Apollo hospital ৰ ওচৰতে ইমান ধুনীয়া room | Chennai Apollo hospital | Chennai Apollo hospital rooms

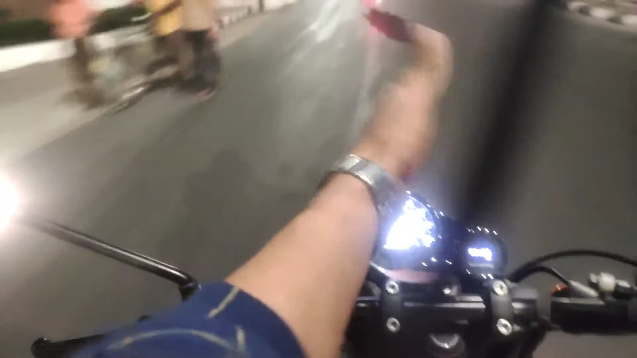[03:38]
তো এনেকৈ গৈ গৈ গৈ গৈ এতিয়া চাইদাবেদ পামগৈ, এতিয়া ওপৰত লিখা আছে পেৰিছ, লিখা আছে আদিয়াৰ, লিখা আছে চব।
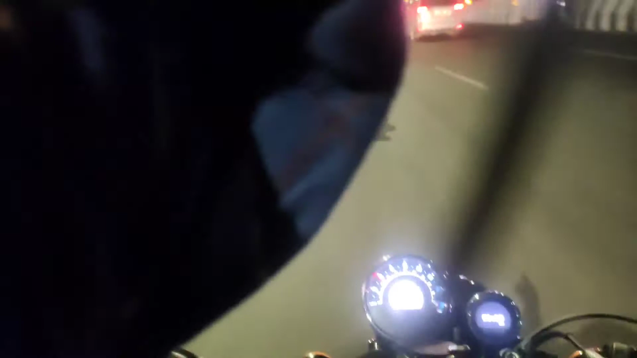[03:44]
যদি আপোনালোকে ফ্লাইটত আহে তেতিয়াহ'লে এইটো ৰাস্তাই যাব লাগিব, সেনেকৈ গৈ গৈ গৈ গৈ গৈ গৈ গৈ গৈ আমি পাই যামগৈ।
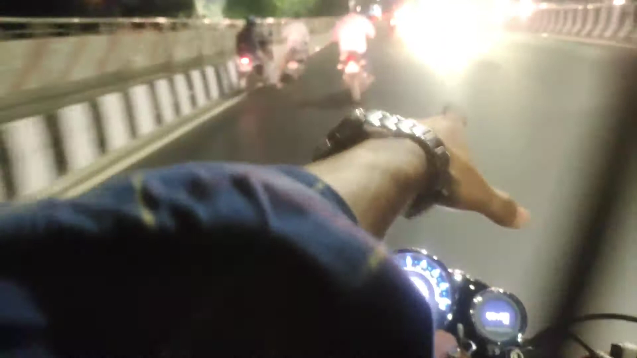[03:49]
এই জেগাডোখৰ হ'ল চাইদাপেট, ঠিক আছে?
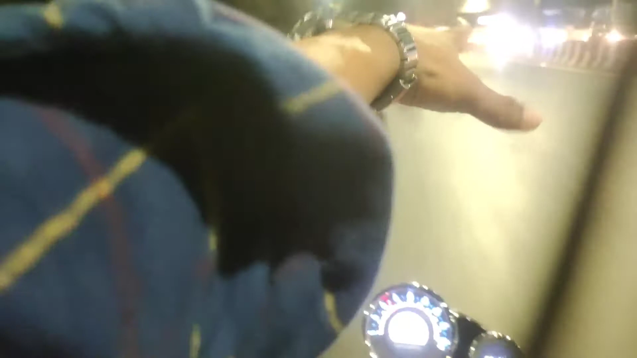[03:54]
অকণমান আগতে চাইদাপেট পাম বাৰু, পোৱা নাই, ঠগিছোঁ মই আপোনালোকক, এইখিনি জেগা চিন্ধামলৈ বুলি কয়।
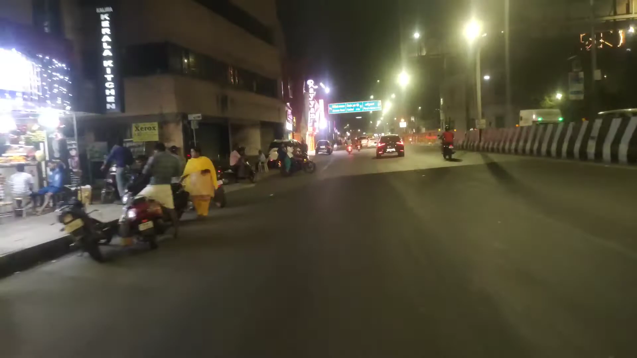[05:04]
দুইটা ওচৰাচুৰি হয় এই 4-5 কিলোমিটাৰ দূৰত্ব আৰু ইয়াৰ পৰা।
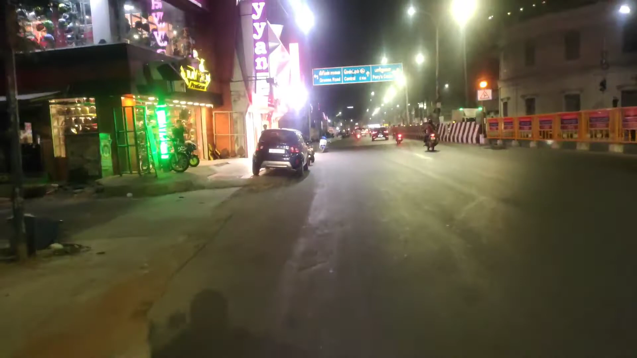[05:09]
তো এতিয়া আমি পাই গ'লোহি, এয়া দেখিছে নহয় গিমছ ৰোড লিখা আছে, এই উপফালে চাওক আপোনালোকে ইয়াত লিখা আছে, দেখিছে নহয়। এতিয়া অকণমান আগতে আমি লেফ্ট ছাইডত সোমাব লাগিব।